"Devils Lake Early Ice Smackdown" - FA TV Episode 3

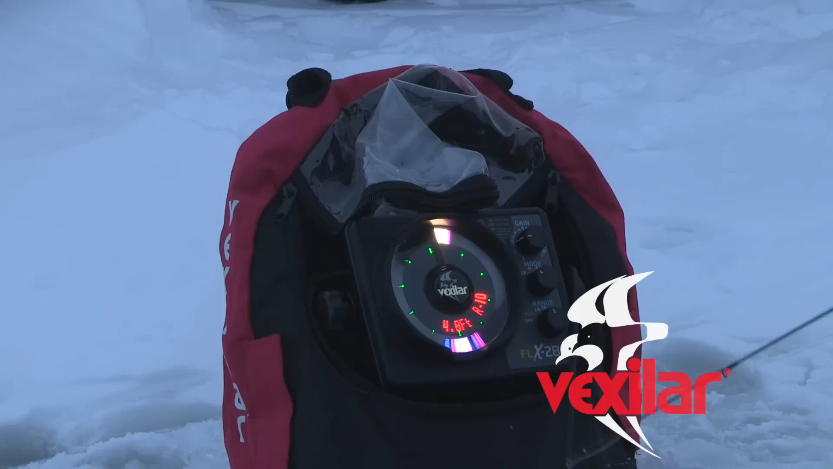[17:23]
It'll tell you your depth, and right now what we're doing is we're spread out across the mouth of a ditch.
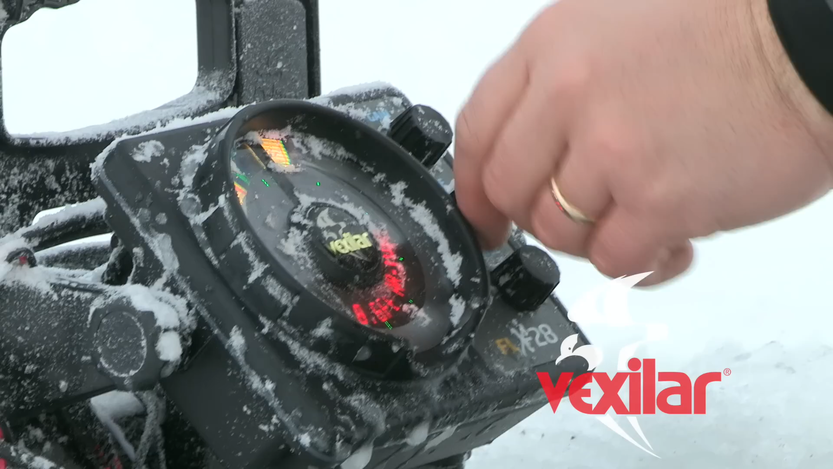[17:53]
Seems kind of weird when you're fishing shallow water like we have been this weekend, but a little trick there is turn it into low power mode and then turn your gain up to where you can see your jig,